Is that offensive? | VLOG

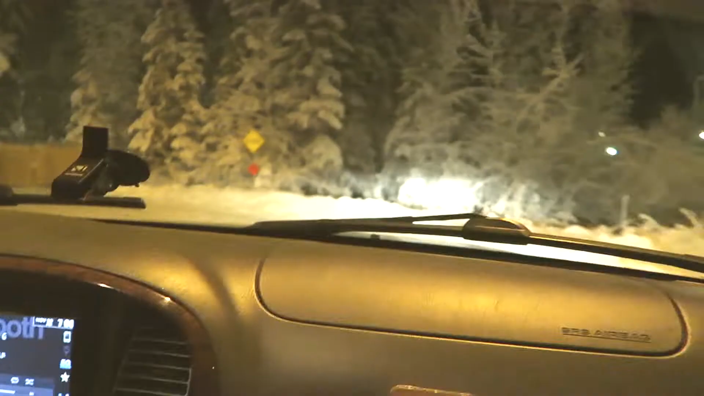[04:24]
well we hit a dead end but there's christmas lights back there yep daddy's gonna eat we're gonna go check it out